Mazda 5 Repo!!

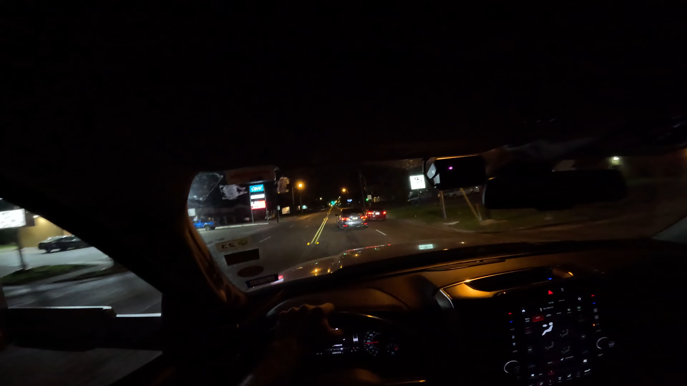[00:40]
We got a couple more lights here, and then the apartments will be on the left. I'm gonna call my boss here in just a minute. He's gonna guide us in and try to explain to where it's at. He's kind of already explained kind of where it's at, but
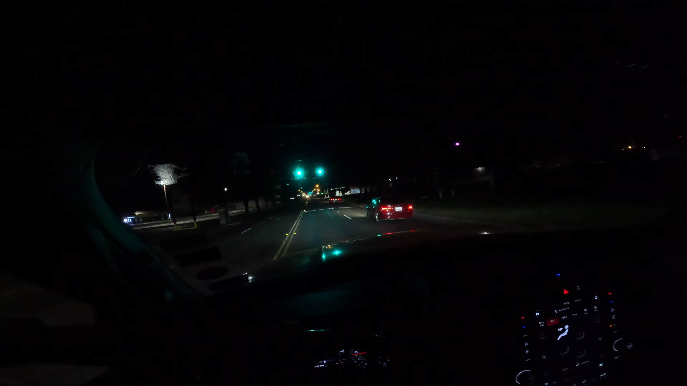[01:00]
we're gonna be pulling in here in just a minute.
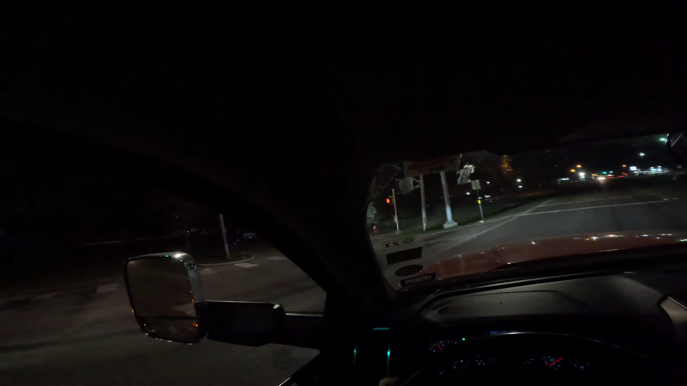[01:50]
Yeah, I hear you. Okay. All right, so you're going to go down, like, is your GPS say, like, a mile, 1.6 miles? Yeah, I'm turning by this light right now.
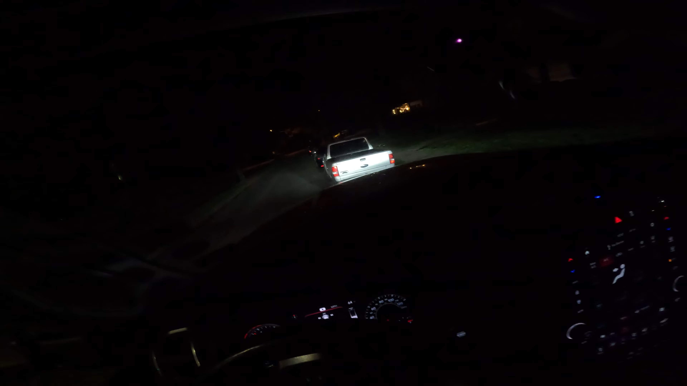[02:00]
So you're turning on the road already? Yeah. Okay, put your wheel lift down. That's what I'm doing right now. Right to your right, it's the apartments. Right. And you're going to go, like, your GPS will actually lead you in the back entrance. Yeah, that's what I was looking at right there. They got a major in Surfside. Another one? Yep.
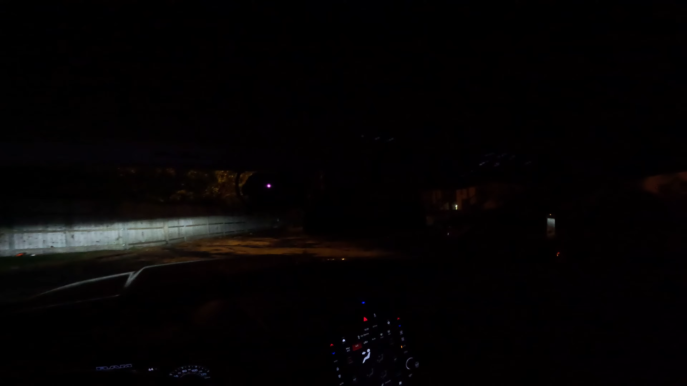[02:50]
You said it's on the right or the left? Huh? You said it's on the right or the left? You'll be on the right. Once you turn on that road, whatever it is. Okay, yeah. I see it here. Do you see a back road? Yep. I'm backing okay, up. Okay, the car you're looking for is going to be on your right. Yep.
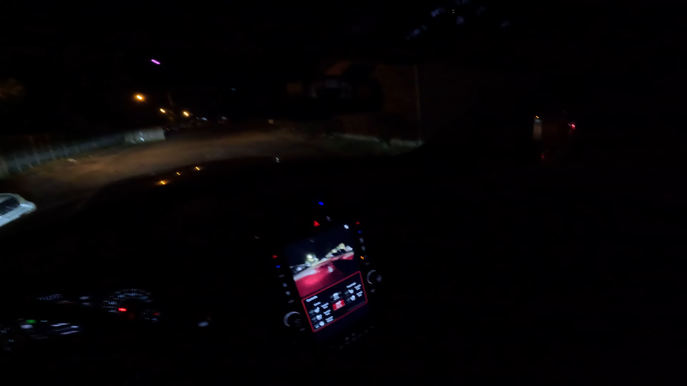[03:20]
It's a blue car. You see it? Yep. I'm backing up right now. All right. I'll let you in. Let me know when you're away from the apartment. All right. Room back in here.
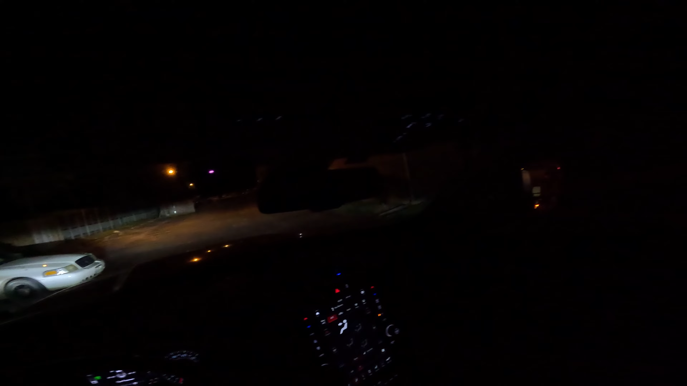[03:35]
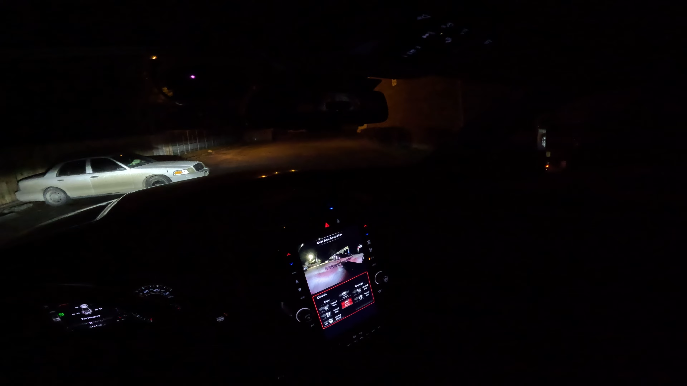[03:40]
Trying not to nose swing everything. God damn, wheel lift caught.